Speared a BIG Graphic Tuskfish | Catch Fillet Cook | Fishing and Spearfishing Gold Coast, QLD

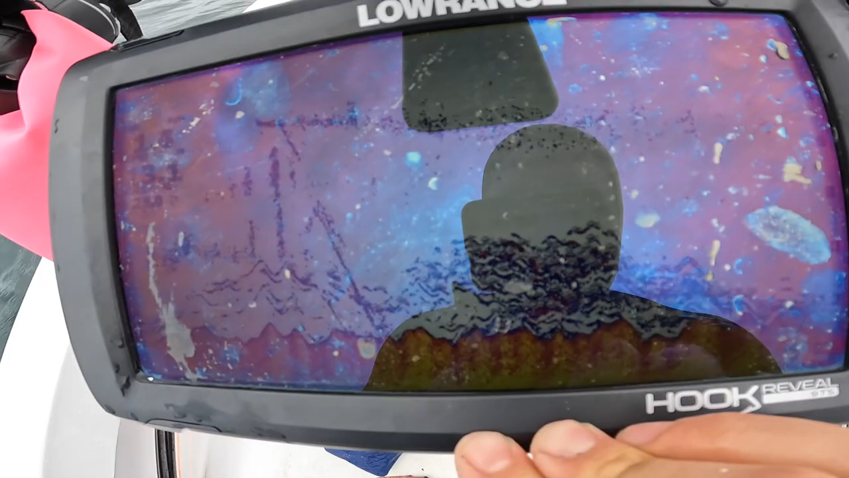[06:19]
So you can see that would have been where I dropped my anchor, that line there.
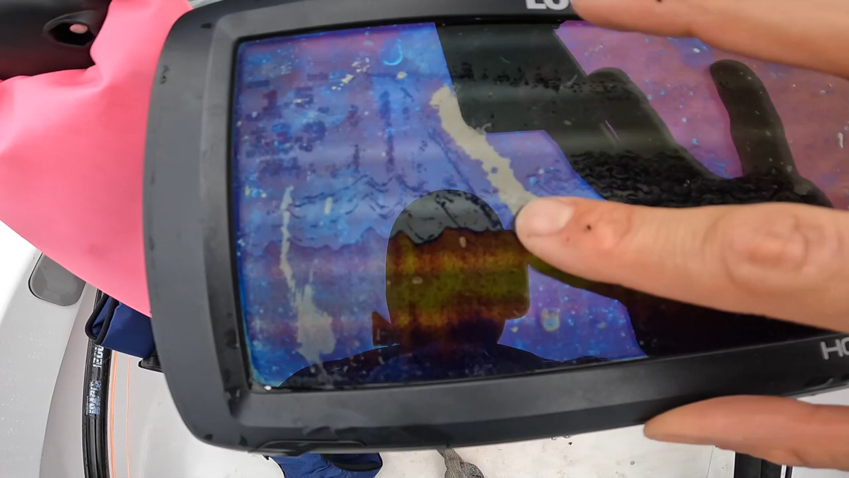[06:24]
And then there's heaps of nice bait just behind it. So I'll just do a few dives on the anchor.